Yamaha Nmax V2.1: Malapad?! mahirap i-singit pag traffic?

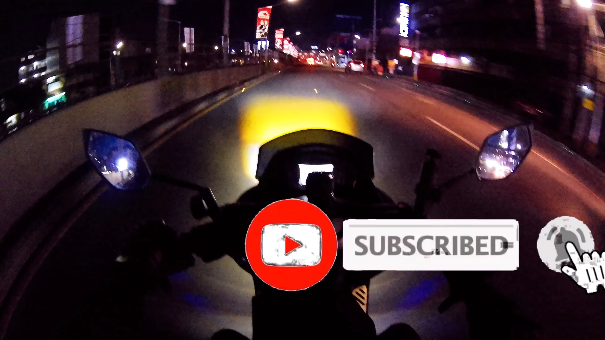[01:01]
Maparamdam na si Ano Ambon Maambon na Pero kayang-kayang pa ni Usec yan Usec S9R lang malakas So kanina Medyo maganda yung bigayan dito sa Tramo Given na may ginagawa dito So Sisilipin naman natin siya ngayong gabi
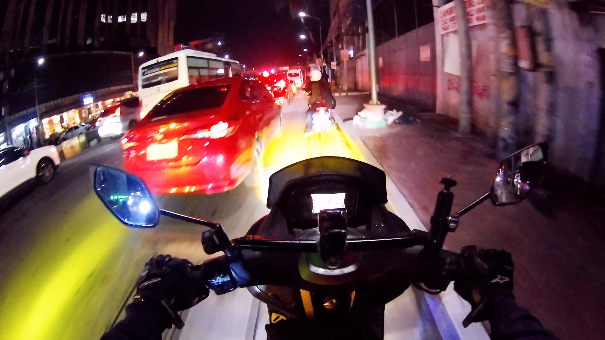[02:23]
So dito Makakadaan naman talaga Ayan o Ayan mga yan Kumakanan naman sila dyan Sa loob
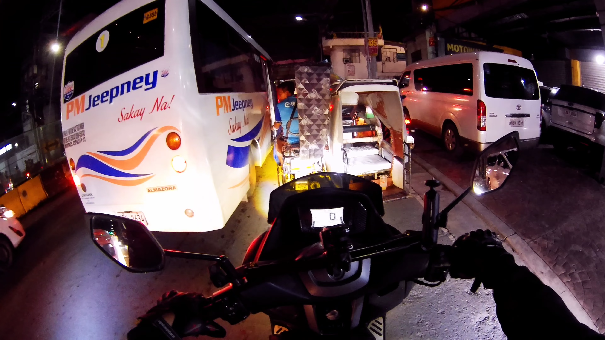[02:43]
Kaya kahit paano Napa-block nila yung daan natin Pero once na nakapasok naman sila Lalabas naman yan
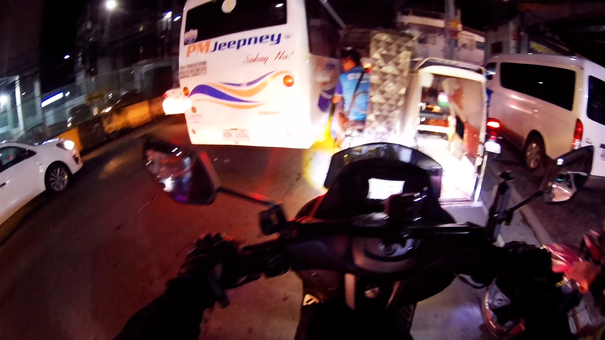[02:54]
Okay Okay Sa iyo kakanan yan e So dito Ito na Isimula na kalbaryo natin
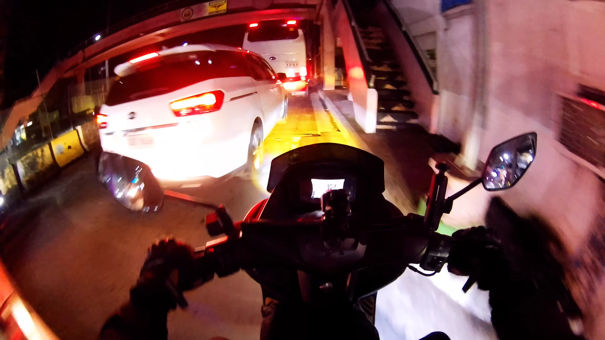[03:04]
So Pasingitin sana tayo nito Okay Shoutout guys sir Pasingit tayo So ganito lagi yung scenario dito Singit-singit lang Anli singit dito Ayan Ito na talaga Mahalas talaga Pagka nakasabay ka ng truck
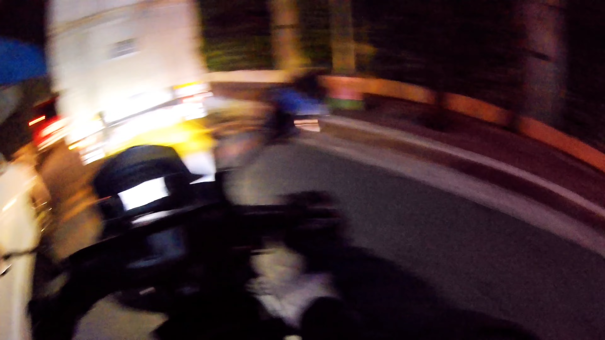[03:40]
Nakasa si kuya dun ha Pero kasi ano e Misan
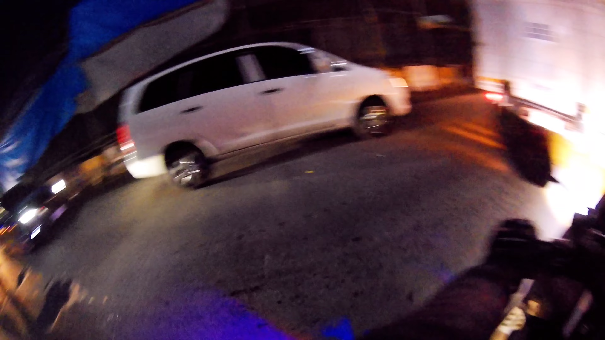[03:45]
Unpredictable din yung galaw Siyempre kinukuha din nila Yung clearance sila e Kung saan yung safe na Clearance nila Pero maganda rito Kahit na Sumusunod lang tayo Moving naman Mga ganito is Makukonsider na natin to Siyempre dapat maging Considerate din tayo Given na may ginagawa rin Dito sa Pasay